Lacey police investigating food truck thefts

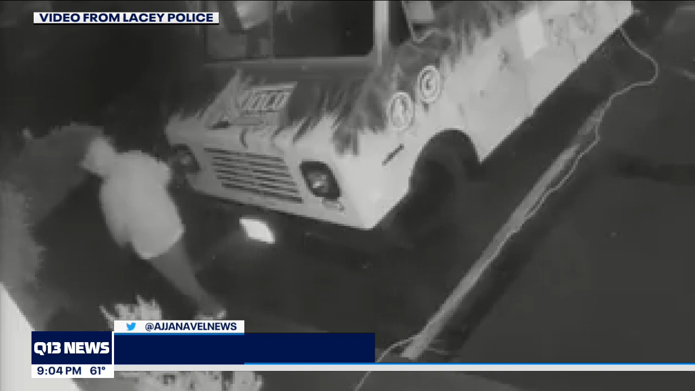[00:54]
Who is anything but a customer when I see the video? I don't like it. Someone broke into the taco amigo and Lacey and stole $3,000 T.
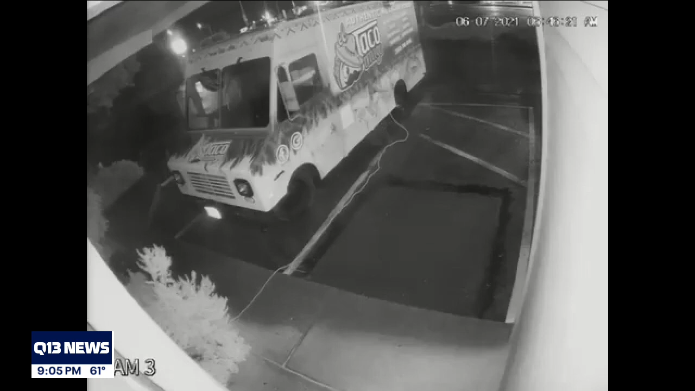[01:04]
S. Tells me what's worse. Police say it's happening throughout the area, both in Lacey and Olympia, at least six total incidents each time the thief or thieves target food trucks with a small business. It's not fair. Margarita tells me she's sharing her story in hopes the person or people who are doing this will hear her words and realize the damage they're doing to families working to get by.